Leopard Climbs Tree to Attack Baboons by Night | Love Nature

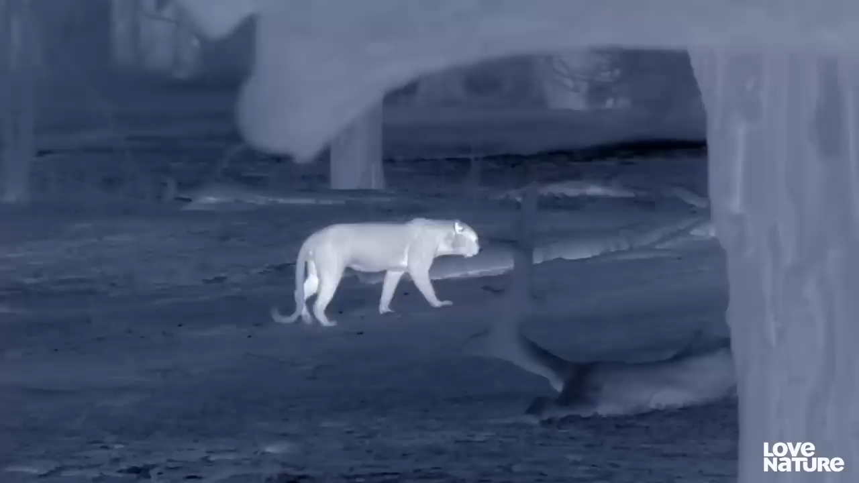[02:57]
But they haven't counted on the strength and determination of a young, hungry cat.
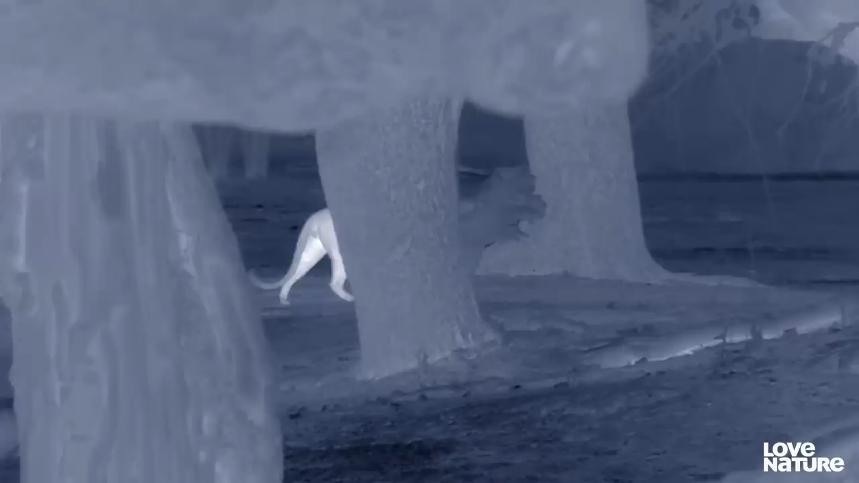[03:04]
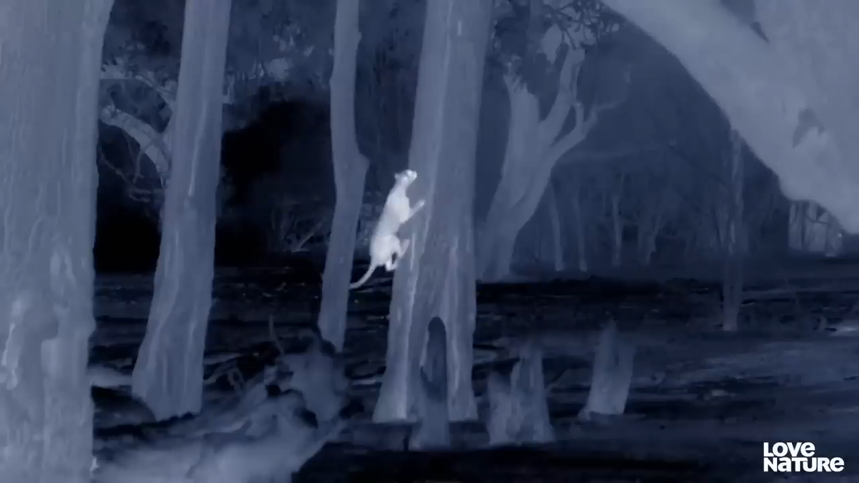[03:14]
Sharp, two-inch, hooked claws make it look easy.
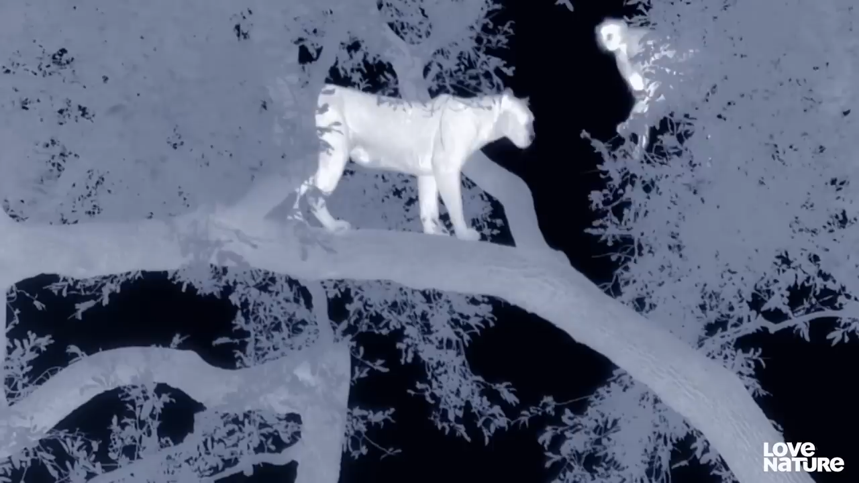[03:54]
The alpha male is separated from the rest of the tree.
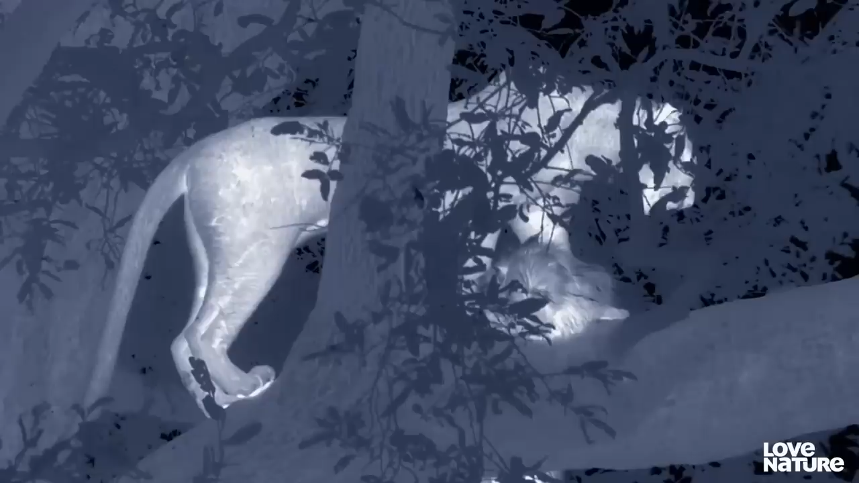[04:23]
A bite to the neck kills the alpha male instantly.